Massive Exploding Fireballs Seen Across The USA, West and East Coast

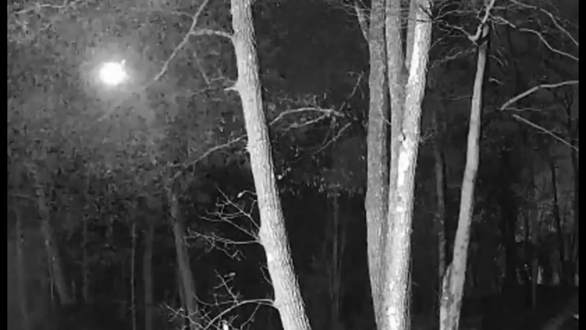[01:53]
It brightened up and seemed to just go kaboom. NASA calls this time of the year for these meteors, the Halloween meteor shower because it's so close to Halloween that just passed by a few days ago. The last time there was a peak was in 2015. Now they are saying the number was to peak last night, but then a second peak is expected around November 12.